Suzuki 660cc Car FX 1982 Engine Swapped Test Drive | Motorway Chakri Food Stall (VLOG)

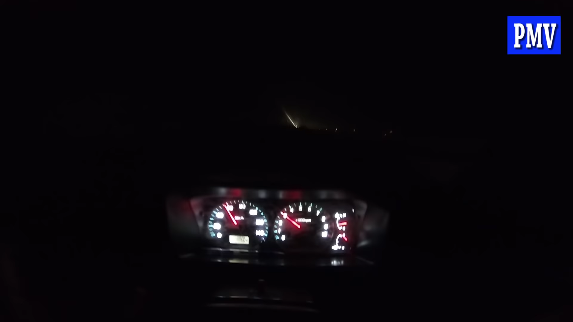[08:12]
अच्छा जी व्यूअर्स, ये आप देख रहे हैं, हम लोग मोटरवे पे हैं और ये एक आप व्यू देख रहे हैं इसके स्पीडोमीटर का।